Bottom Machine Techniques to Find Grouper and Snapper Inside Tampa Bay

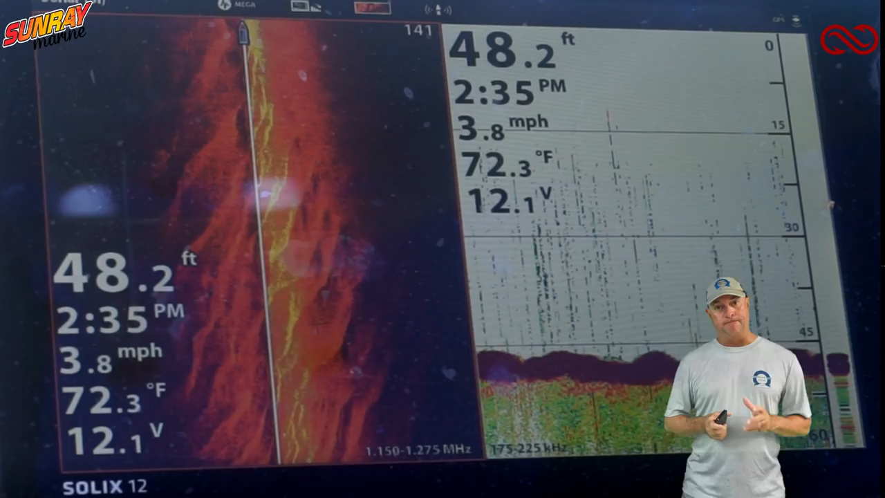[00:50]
On screen: depth 48.2 ft, water 72.3°F, speed 3.8 mph
I wanted to get into this and show you exactly what I'm looking for how I'm looking for it and what it looks like on the depth finder so let's go ahead and get started as you see on this first photograph you'll see where the little humps are going along on this on this photograph and a lot of people mistake these for rocks and things like that that it has good structure down below but what that actually is is if you look at the the photo on the left that's the side imaging and you can see where it's it looks like rolling hills of sand and that's exactly what
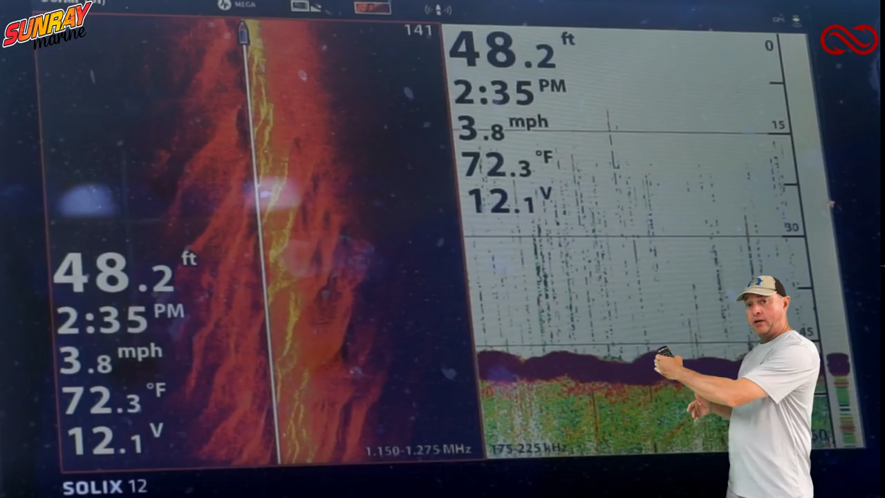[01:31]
On screen: depth 48.2 ft, water 72.3°F, speed 3.8 mph
it is what's happening is it it's a prop wash from the big ships so that's actually on a part of the section of the shipping channel that actually has a like a turn in it so when those ships are turning it's pushing that sand a different way and it's amazing you wouldn't think it would push sand 48 feet down but those those boats draft so much water is that it's kicking up that sand like we would do in you know three and four feet of water so when you're looking at your depth finder and you see that little rolling pattern like that really don't pay attention to that because I have yet to find structure there's a couple of places in the bay that will
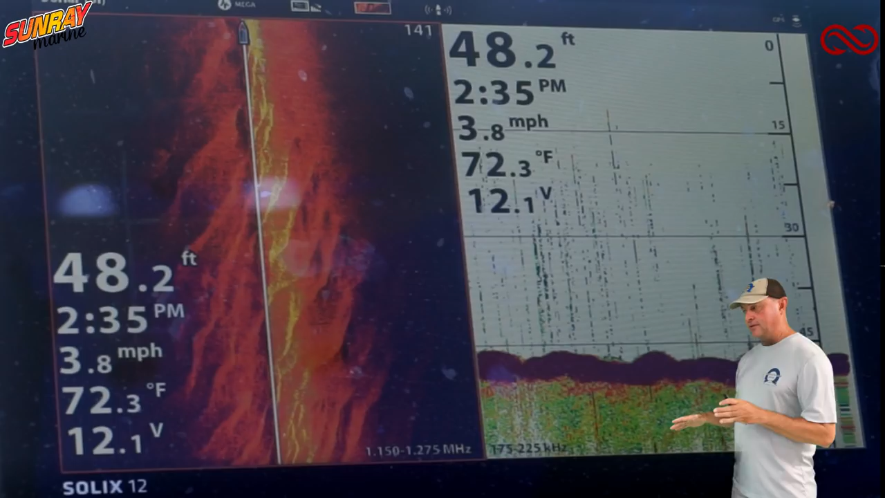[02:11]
On screen: depth 48.2 ft, water 72.3°F, speed 3.8 mph
have structure like that that will show up but a majority of it is is not like this it's just when it's rolling like that just don't really pay attention to it let's move on to the next slide okay here you can see where there's a lot of rocks right in this section and you can see how defined they are on the on the side imaging sonar so when I'm going along and if I find something like this even if it's a small
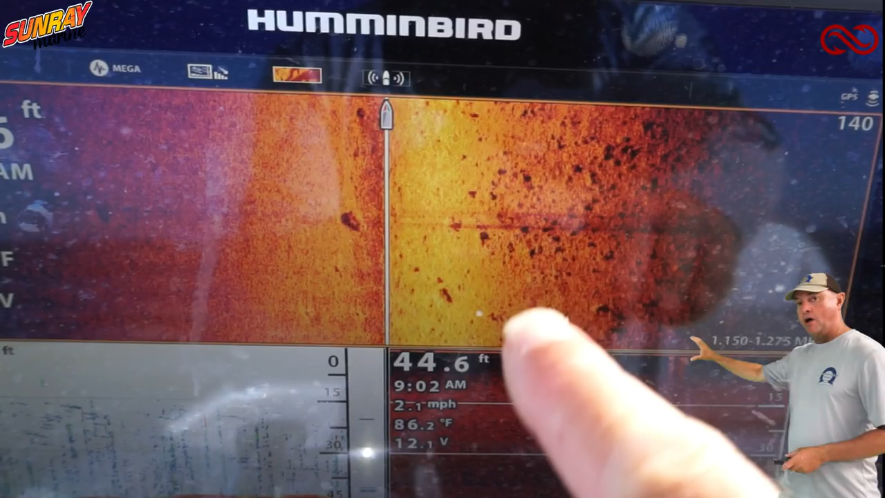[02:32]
On screen: depth 44.6 ft, water 86.2°F
area I'm going to stop and take a look at it and see what I can find usually drop a bait down on it and see if we catch any fish but this is pretty defined so when
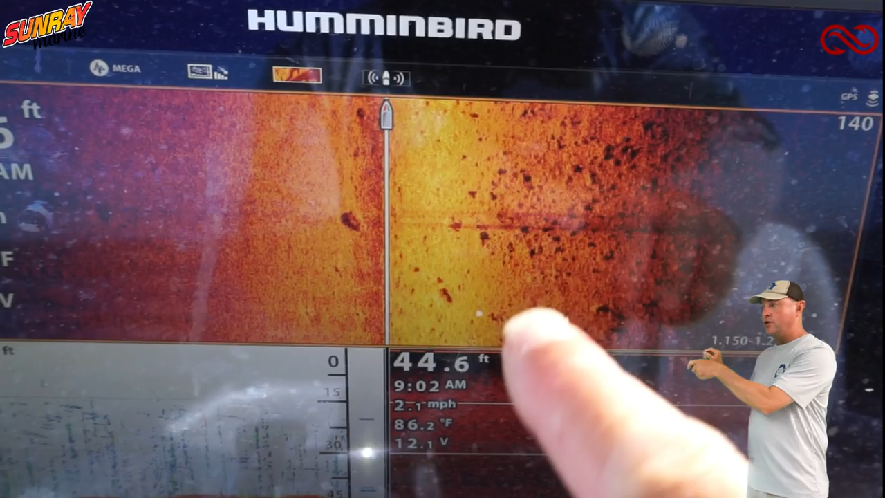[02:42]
On screen: depth 44.6 ft, water 86.2°F
you're going along and you see something like this definitely stop and take a look because that's that's a lot of good structure right there and in this one this is the side imaging and this shows us when we're actually sitting still and and we're fishing this particular area and you can see I call them styrations but you can name them what you want but on both sides of the boat we have rock those are actually rocks down there on that so that side imaging is showing you that it's that it's rocks but if you see that really
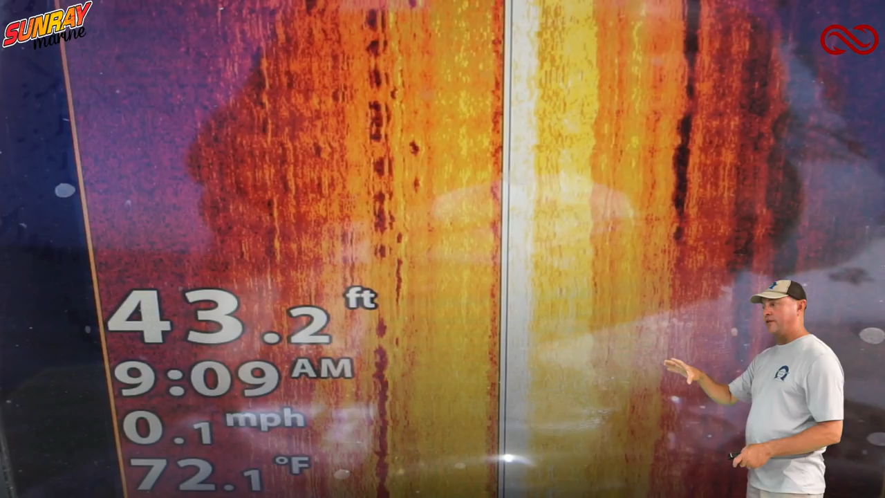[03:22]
On screen: depth 43.2 ft, water 72.1°F, speed 0.1 mph
white line in the center and a little bit whitish area just to the right of that that's actually very hard bottom so on my side imaging that's what the hard bottom looks like now on this slide you can see where those rocks are on the dot and down imaging they don't pick them up too much
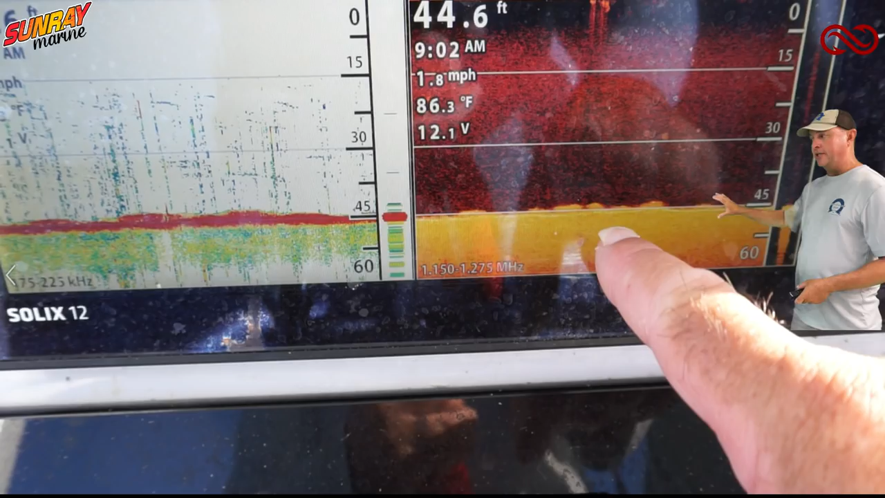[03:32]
On screen: depth 44.6 ft, water 86.3°F, speed 1.8 mph
and then on the on the regular sonar you can see how how the rocks are picked up and how see how they don't have a rolling pattern to them
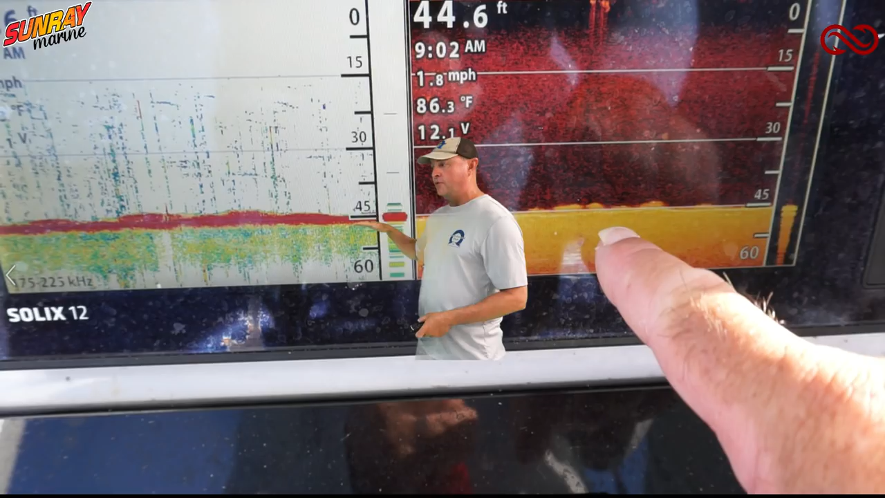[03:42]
On screen: depth 44.6 ft, water 86.3°F, speed 1.8 mph
they're more like a hump and then a long extended and then it goes back down again so that is what you're definitely looking for on your on your regular sonar
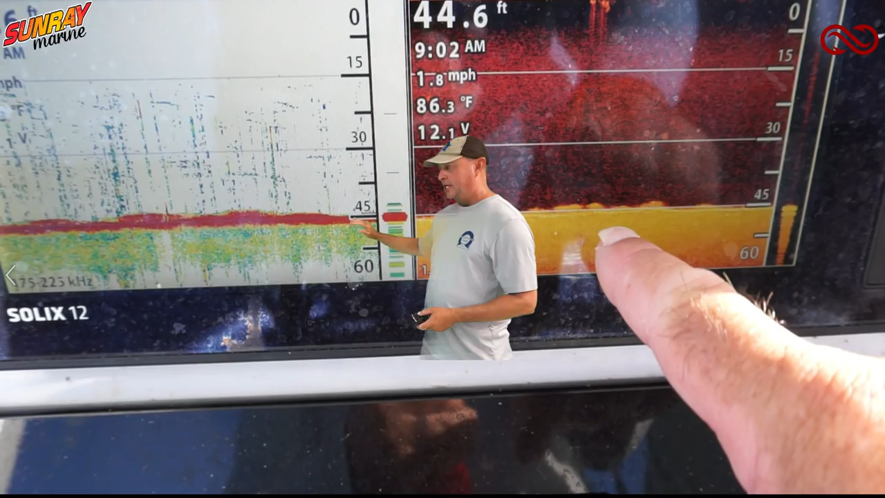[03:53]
On screen: depth 44.6 ft, water 86.3°F, speed 1.8 mph
you don't want the rolling humps you want the ones that hump up and go for a distance and then come back down again now this is actually on my simrad and this is showing you hard bottom you can see how defined it is and how hard that bottom is where the red section is and you can see fish on the bottom and just above the bottom so when I'm fishing an area like this I'm definitely looking for hard bottom like this and this is what it looks like on my simrad so if you have a simrad or something similar this is what it's going to look like now
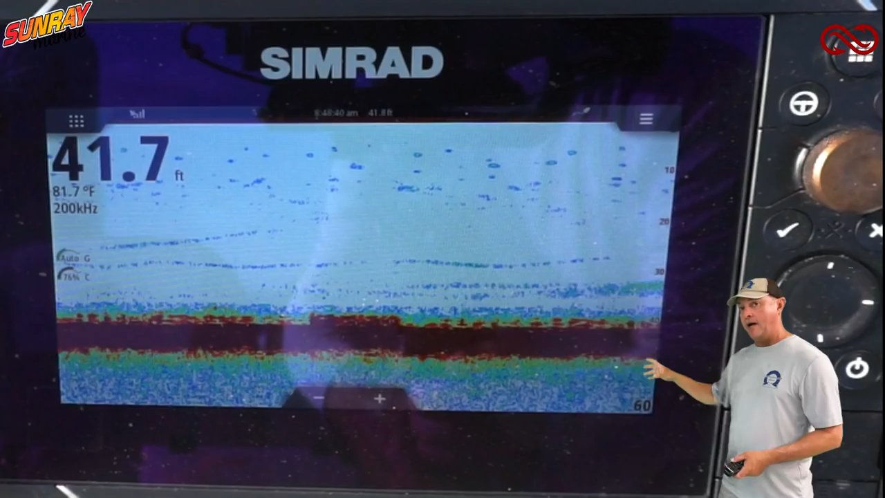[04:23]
On screen: water 81.7°F
on my hummingbird it actually looks like it's it if it's hard it's really red and if it's a soft bottom it's actually yellowish so I can determine even better on my hummingbird
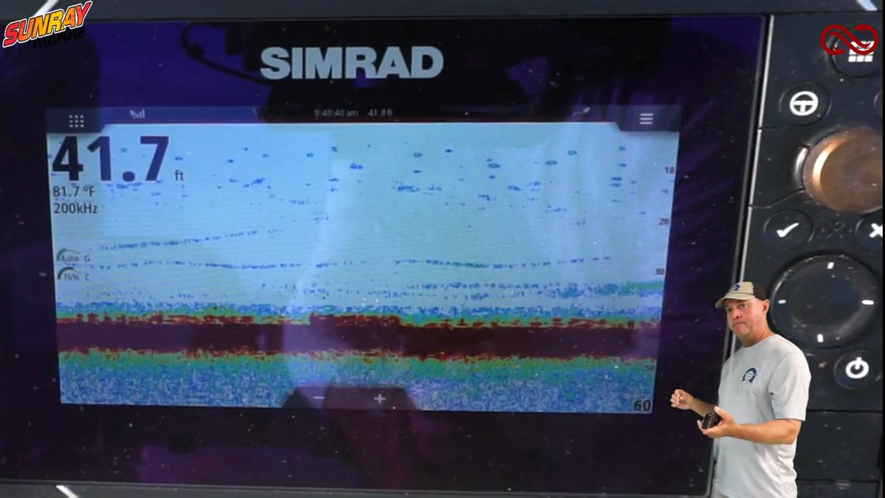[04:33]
On screen: water 81.7°F
than I can on my simrad on really hard bottom now this is the last photo that I wanted to show you this was fishing in about the same area but this was actually we were chumming on it on a slack tide and you can see the fish coming off the bottom very little times do I see the fish like this on the screen it's usually after we start chumming and we get them up in the water column you can see they're about 10 feet off the bottom so this this was a day we were chumming a
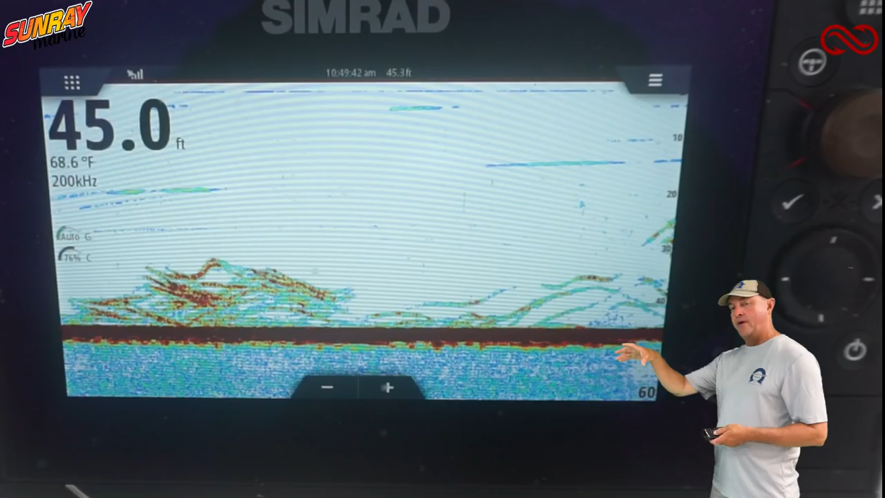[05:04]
On screen: water 68.6°F
lot and we were actually catching a bunch of grouper so that's my explanation of what I'm looking for on on my side imaging on my sonar
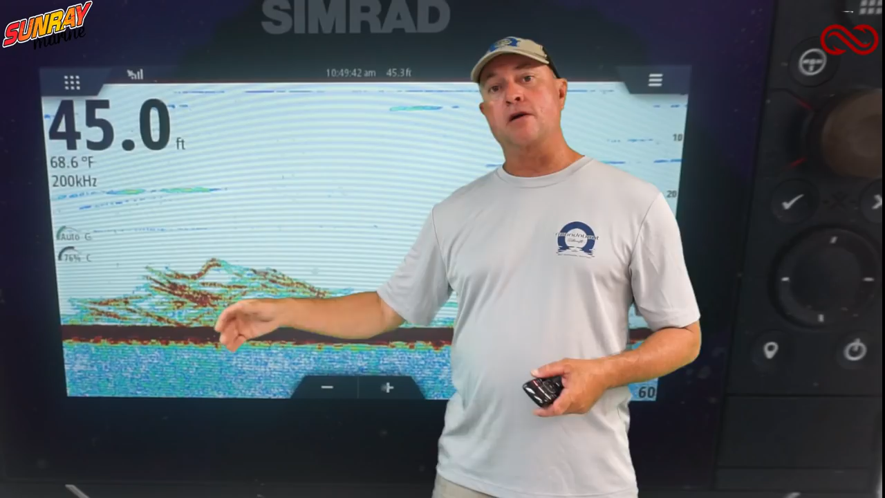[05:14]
On screen: water 68.6°F
things like that so if you have any questions please let me know I can if I can answer my will if I can't I'll let you know but you know every every system is different but this will kind of give you an idea of what to look for when you're going out there so I hope you get out this next weekend and catch some fish I know Chad and I will be out there so good luck and we'll talk to you soon good luck and